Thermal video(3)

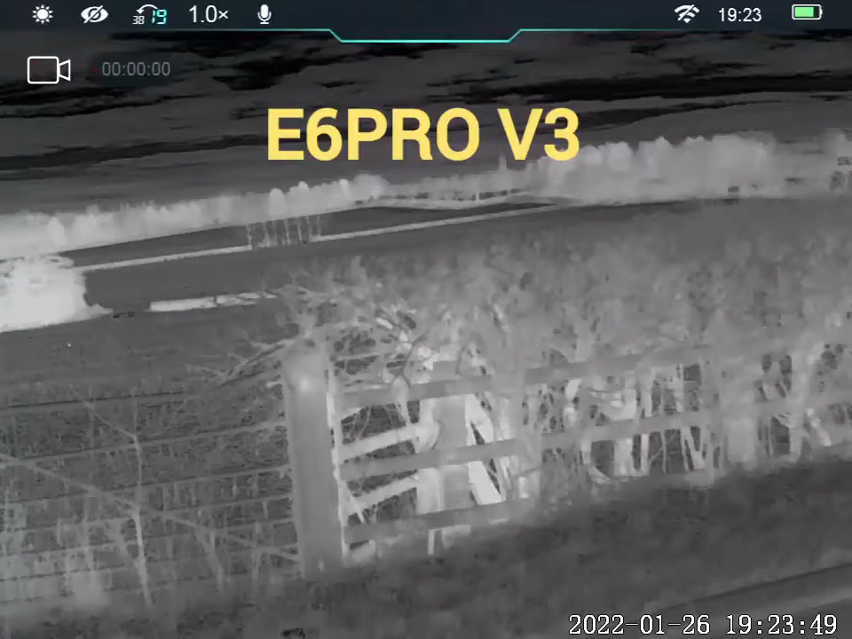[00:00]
Hi folks, Dave Kay here. Just had a quick stopover on the way to the next farm to have a quick look for another night. See anything about.
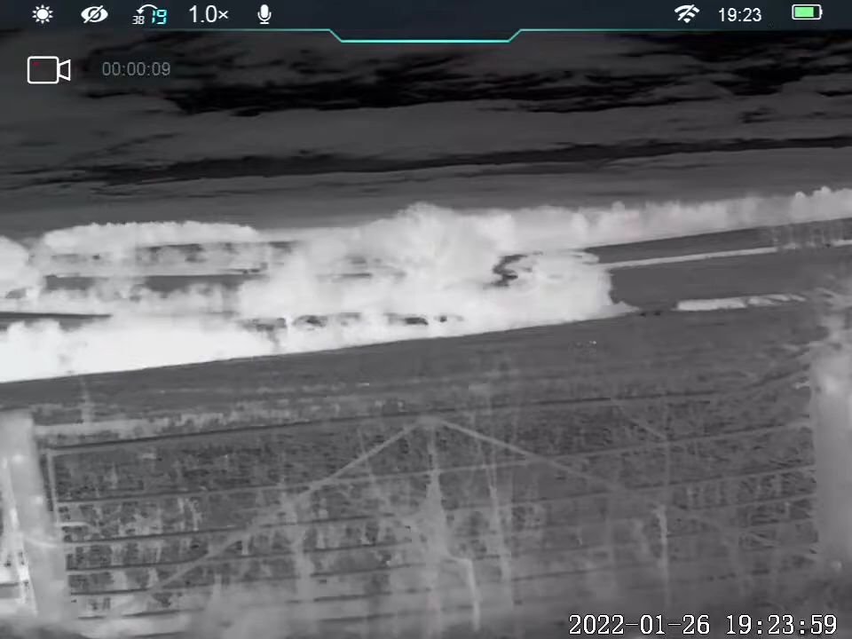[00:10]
Nice farm this one. Loads of thick edged rows, spinnies, wood, lake.
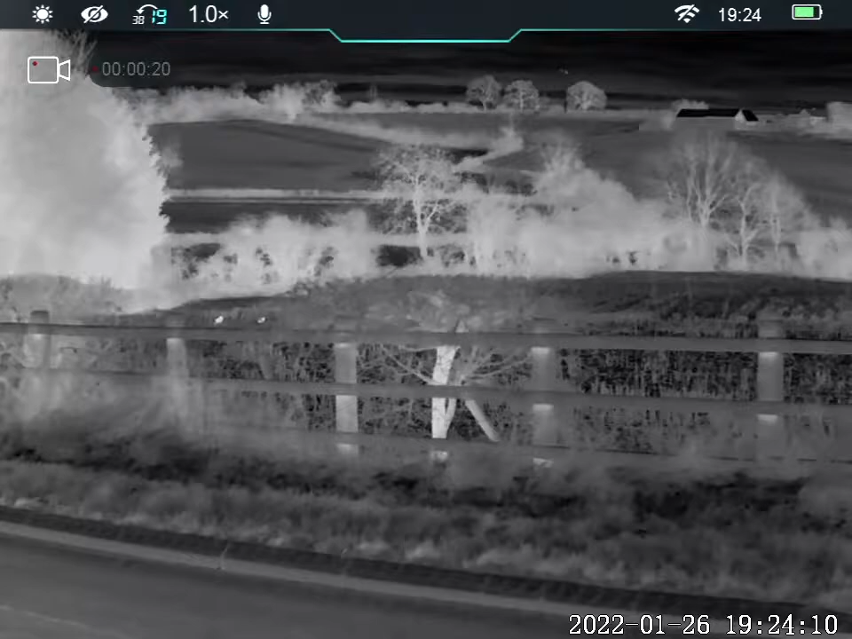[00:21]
One or two down in the corner there. Can't see anything of any size up on the high bank but I
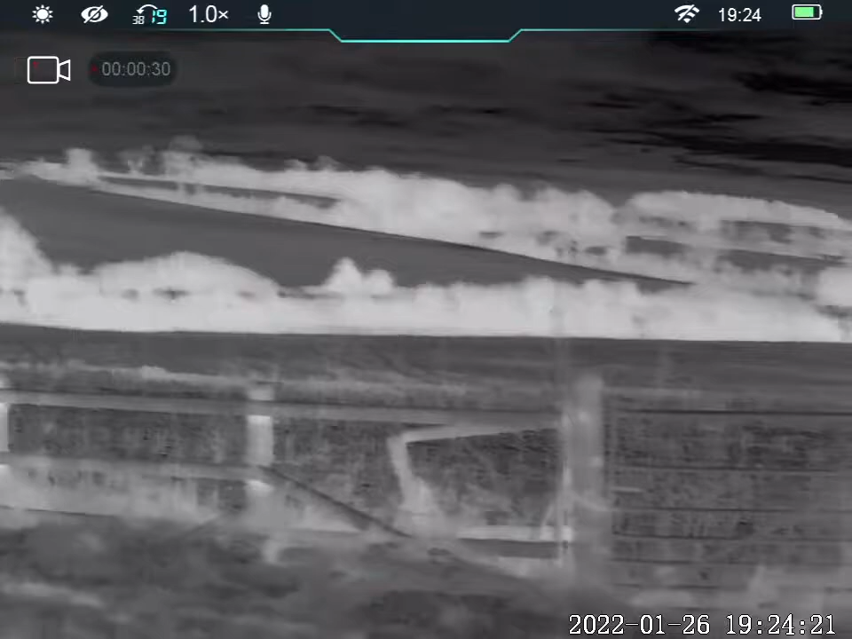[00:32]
should pop down there another night and give it a go. I'll put some bait out and then hopefully someone will come along for a sniff. I must go on to the next farm because I got a call to say that he's got a bit of a problem. So hopefully there'll be some some videos from this place with some of the quarry shot. Thanks for watching folks.